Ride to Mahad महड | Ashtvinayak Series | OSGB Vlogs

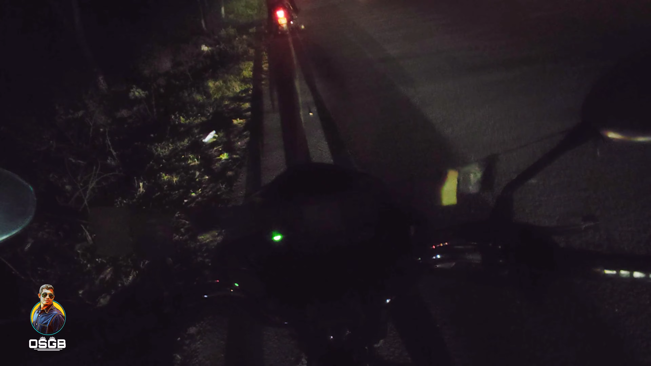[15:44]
गया भाई बीच हाईवे पे रुख गई ओ भाई टेंक गड़ स्टार्ड भी हो गई जल्दी वही से एक बाद अच्छी दी पीछे कोई ने दा ने तो भाई मेरी पेटी कनफर्म थी